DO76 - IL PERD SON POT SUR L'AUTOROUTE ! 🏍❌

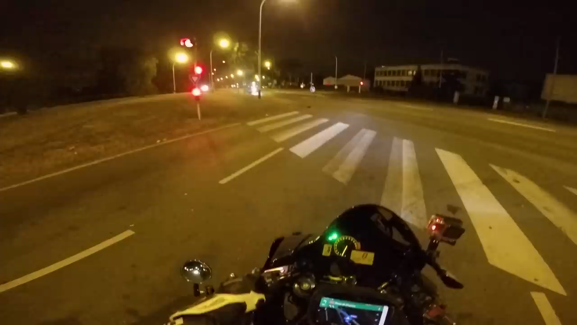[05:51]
le petit snap Ça fait plaisir En plus il fait bon Ah vraiment c'est le feu Bon ça c'est une petite balade hein Mais euh Ah ça change un petit peu un vlog de nuit là Je sais pas ce que vous en
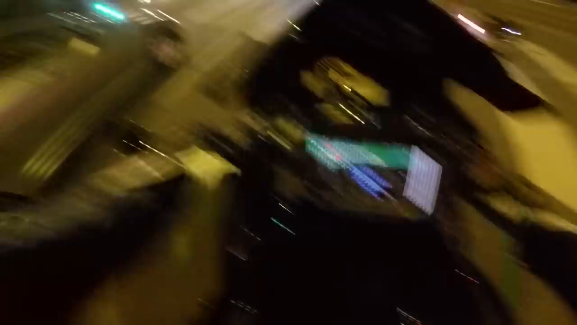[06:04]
pensez Enfin un vlog C'est pas vraiment un vlog hein Mais bon Bon rappelez ça comme vous voulez hein
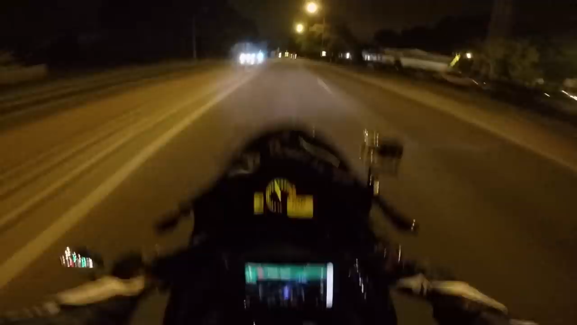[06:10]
Mais en tout cas ouais c'est kiffant je trouve T'as beaucoup moins de circulation Personne pour te coller au cul Personne pour te faire chier Ah mais pas dire c'est le feu Ah là c'est stylé
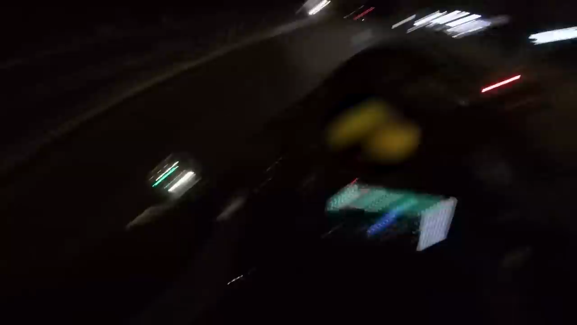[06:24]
Wouah Wouah Prêt des débris sur la route T'es m'a ?